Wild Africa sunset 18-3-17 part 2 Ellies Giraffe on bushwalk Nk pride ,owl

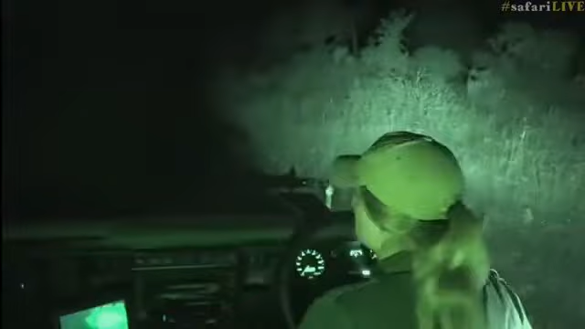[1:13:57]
David will let us know when he's ready we'll just sit and wait for these impala oh my goodness the bugs right have a look at this so there
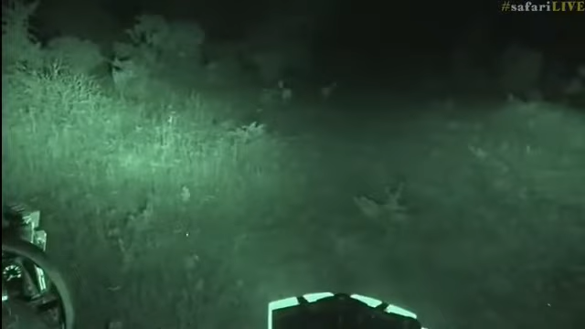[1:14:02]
are the impala now Rachel you're wondering what I was what I'm going to wear for frog day whew that's a good question I actually don't have any frog
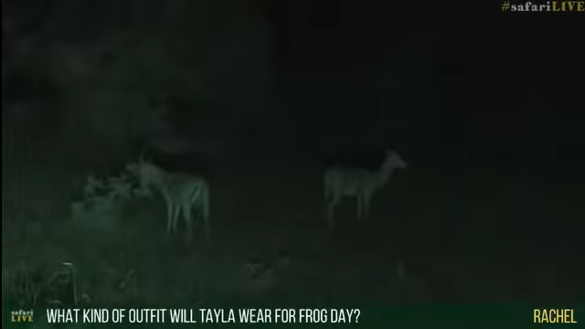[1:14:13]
things I'm a bit sad I would have I would have definitely liked to have dressed up like a frog perhaps Jerry can make me a mask of some sort she's quite talented in the art department so
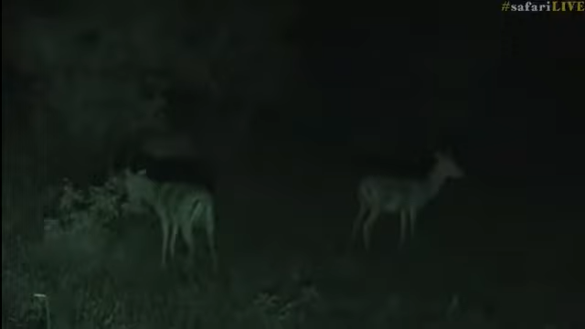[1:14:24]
maybe we'll do something like that but I haven't I haven't got an idea and even if I did know I don't know if I'd tell you I'd like it to be a surprise rather but how interesting is this you see these boys at night and you can see that they're much more relaxed I can't see anything with my naked eye now we're sitting in complete darkness and look at them normally when we we have the spotlight out you'll see that they obviously run away from us which is not great and there they go hello boys
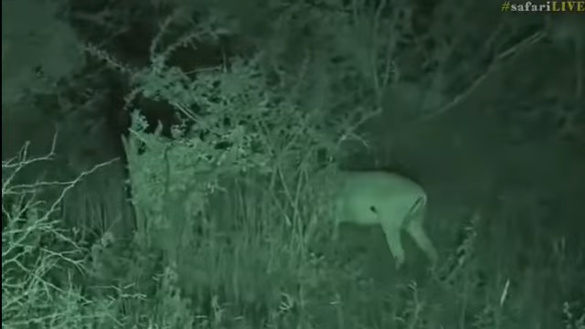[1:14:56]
they do look a bit strange don't you think look at the eyes glow with that UV
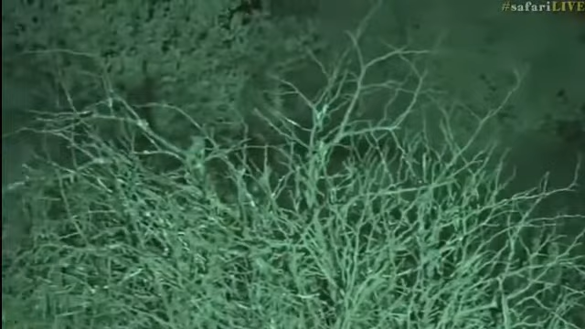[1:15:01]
light not the UV light the infrared light now they can't see this light either but it's not affecting them at all it's not great for photography of course because it's pitch black but it's just amazing to watch animals as they are so relaxed here goes the other one darting off they got a bit separated there and he looked like he got a bit of a fright so this is what we're actually seeing a lot of at the moment I was chatting about it the other day as as the rut comes around we're starting to see sort of big impala rams hanging up around the favorable spots now we're
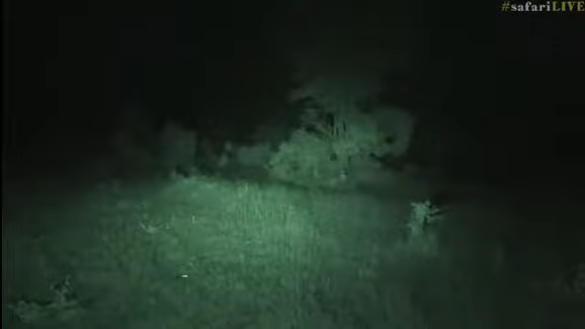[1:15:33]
at Chelepan that's where Chelepan is down in the corner and actually a little bit further to the right and is it yes it is down there somewhere it's just a bit difficult to see with not there not being much light right should we carry on are you ready to change
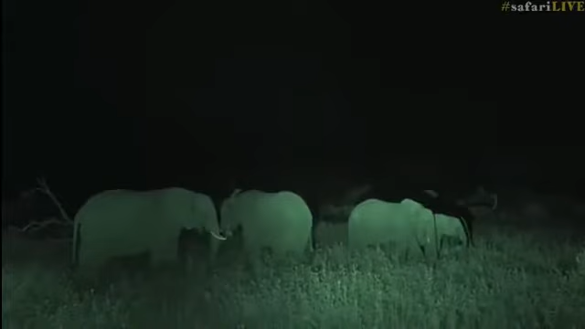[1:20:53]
this amazing we're having so much fun tonight and i'm so glad you got to see some owls with tristan and a scrub here giving an owl a fright which is well something i haven't seen before but yes we do we have got elephants at night time and look how relaxed they are again i cannot see a thing it is pitch black the light that you can see that's catching their eyes is just infrared light again the animals can't see this light so it doesn't affect them